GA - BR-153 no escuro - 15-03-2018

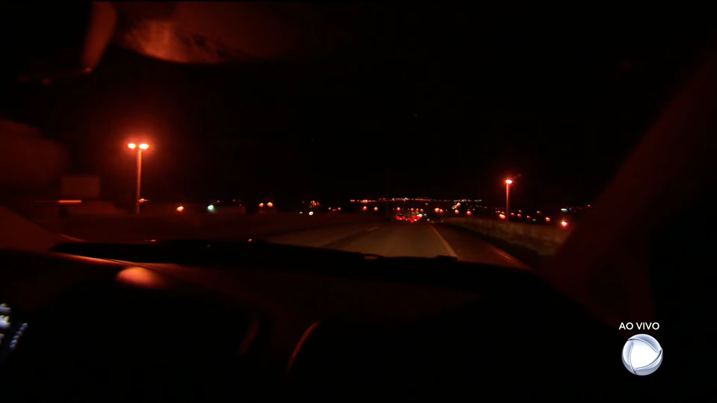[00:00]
Tem muita lâmpada, mas a maioria está queimada. Na BR-153, no perímetro urbano entre a parecida de Goiânia e a capital, há vários trechos sem iluminação.